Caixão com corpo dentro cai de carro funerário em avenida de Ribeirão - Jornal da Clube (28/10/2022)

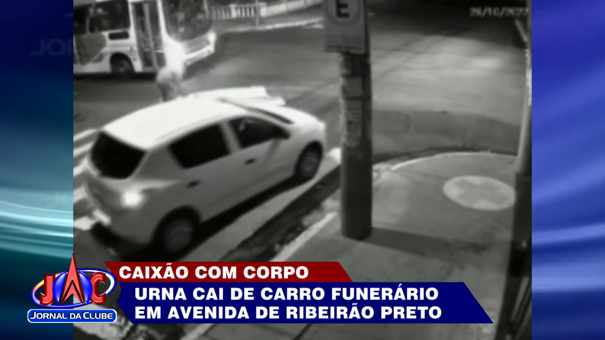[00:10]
O motorista da funerária não percebe que o objeto cai e vai embora. Um ônibus do transporte coletivo chega a derrubar a tampa da urna. Um homem que passava pelo local tira o caixão com o corpo da rua. A polícia foi chamada e preservou o local até que a funerária fosse contatada para fazer então a remoção.